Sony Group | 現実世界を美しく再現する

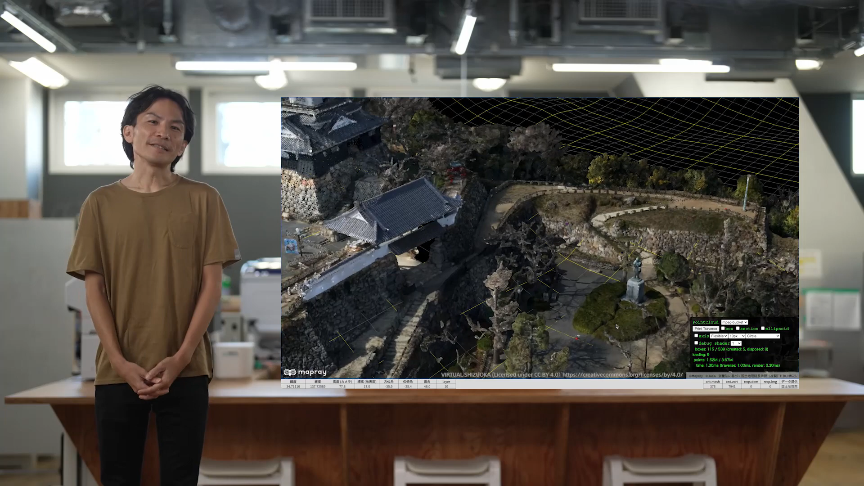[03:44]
また 地点の動きに合わせて 最適な解像度のデータをダウンロードしながら 描写を更新するため地点の移動が伴う表現も滑らかです